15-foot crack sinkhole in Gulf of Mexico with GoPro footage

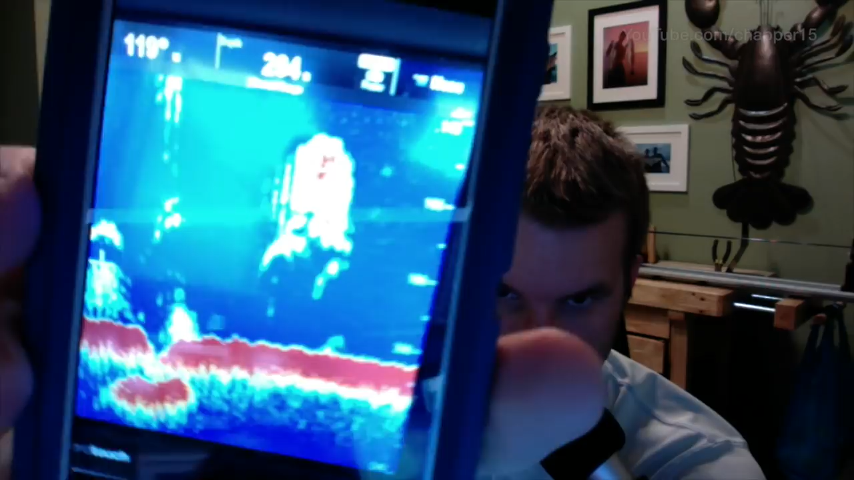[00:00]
This is a picture of a spot in about 205-210 feet of water.
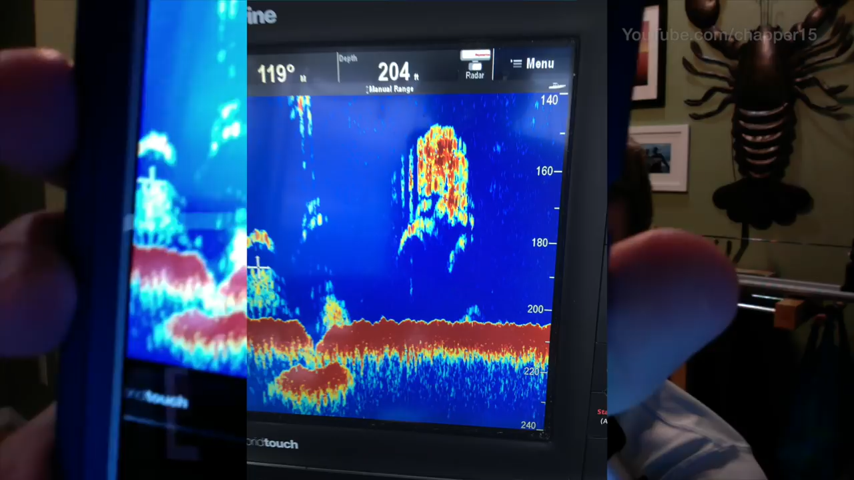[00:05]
On screen: depth 204 ft
You can see the numbers there. It actually looks like there's two separate bottoms.
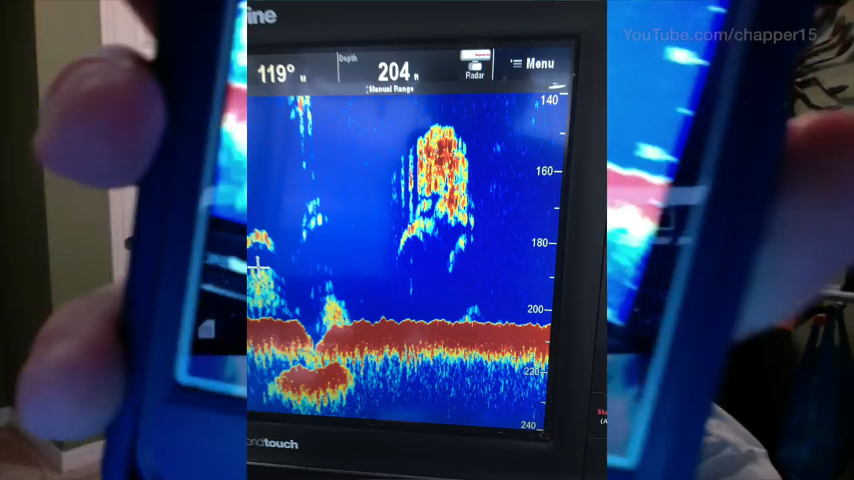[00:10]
On screen: depth 204 ft
The guys I fish with think this is a sinkhole, basically, that kind of formed out in the Gulf of Mexico.
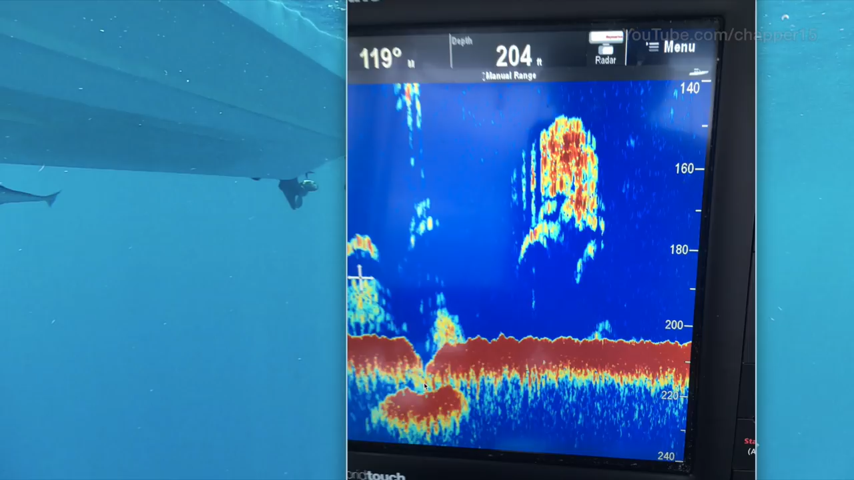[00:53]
On screen: depth 204 ft
So the spot looks like it's in about 205 feet of water, a bunch of fish showing all around it. And then you can see there's basically two shows of the bottom. And so I think I kind of figured out what it was. When I sent the GoPro down. So here's the GoPro starting to go down.